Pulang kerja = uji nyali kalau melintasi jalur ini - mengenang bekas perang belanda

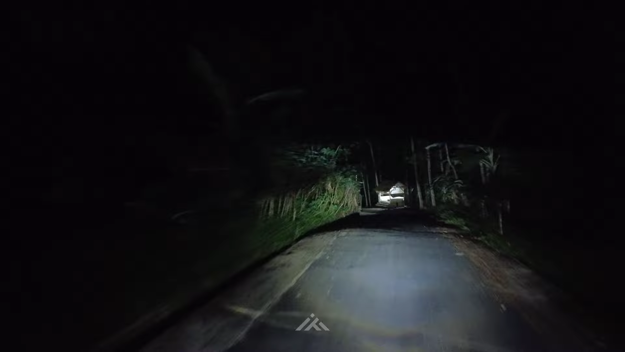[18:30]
Oke, siap. Ini cukup menarik ya, teman-teman.
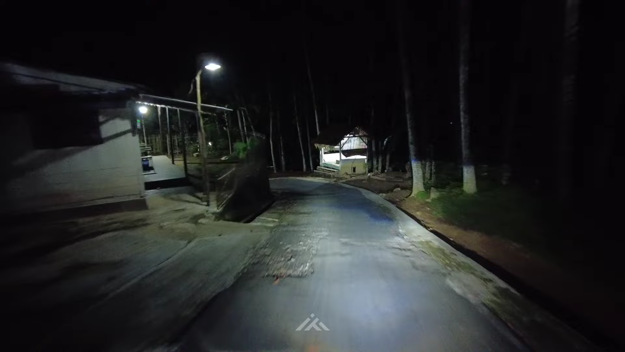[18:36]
Jadi ada kampung yang
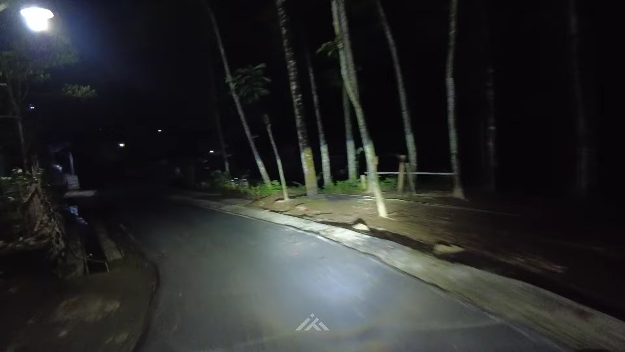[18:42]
di ketinggian, jarang-jarang rumahnya, kosongnya lumayan panjang gitu. Wah, pokoknya gokil lah Kang.
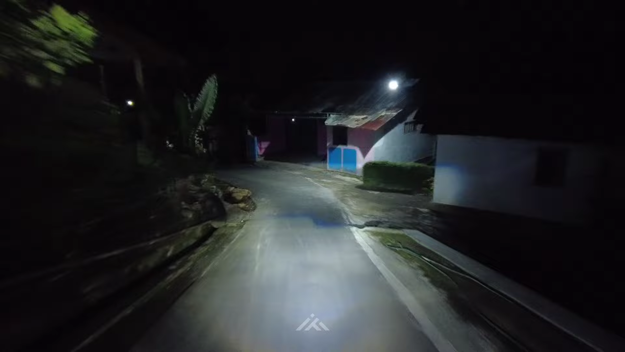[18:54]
Ini kalau saya tinggal di sini, waduh, di atas sana maksudnya ya, melintasi jalur itu setiap hari yo, panas dingin lur. Ini kesini, set, silo banget.
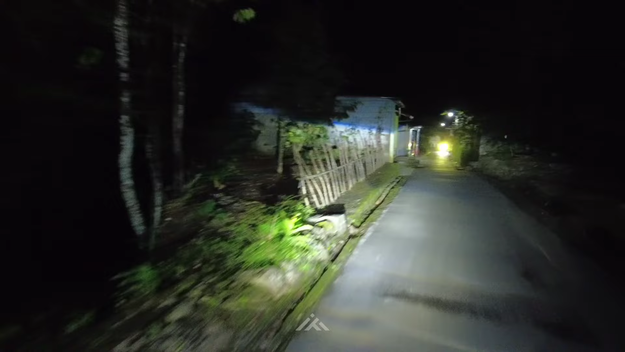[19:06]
Apa nggak kurang silo lampunya gitu loh. CBR, CBU. Ini pasti kiri.
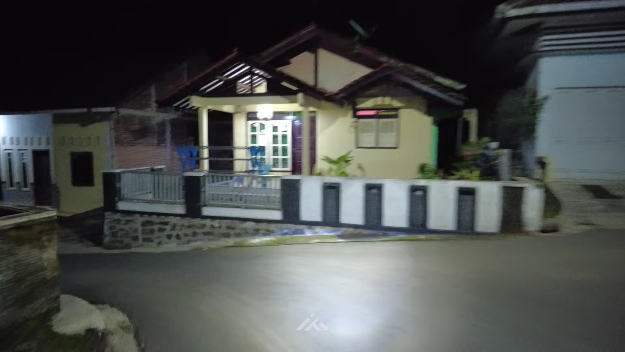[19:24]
Udah tahu aku Kang. Terus ini kanan. Iya. Pokoknya cari jalan yang turun kayak gitu lur. Kalau di kampungnya Kang Burung Desa dari atas itu pokoknya nyari jalur yang turun.
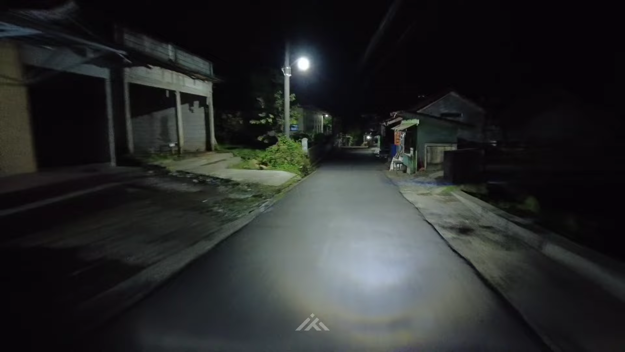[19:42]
Pasti sampai di jalur besar bawah sana gitu. Dia ada bukan polisi tidur ya, polisi judubang itu. Oke, ini ada plang. Oke, siap. Ini perempatan dah. Oh.
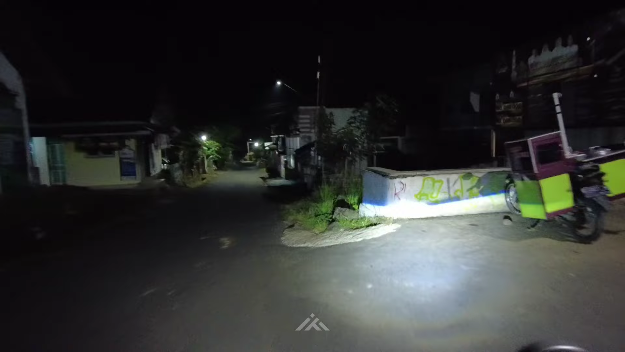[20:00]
kita lurus sini lah. Siap. Ini ada jalur lagi, teman-teman. Lumayan kosong ya jalur ini ya. Kalau di sini udah nggak menguji nyali sih, Kang. Itu jalur kemana tuh? Oh, kolam. Tak kira jalur kosong itu, gelap banget. Aku nggak lihat sih.
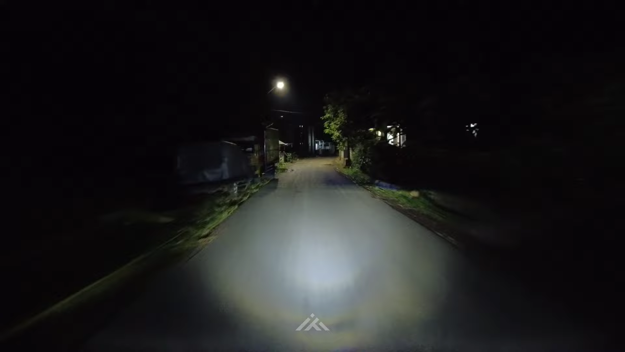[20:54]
Gunung Lurah. Ini Gunung Lurah. Ikutnya ke Desa Gunung Lurah, Kecamatan Cinongok, teman-teman. Wah, kok parah jalurnya. Ini lubangnya banyak banget. Sorry ya guys, aku agak nggak bersemangat hari ini. Agak ini ngedrop aku. Serius. Oke.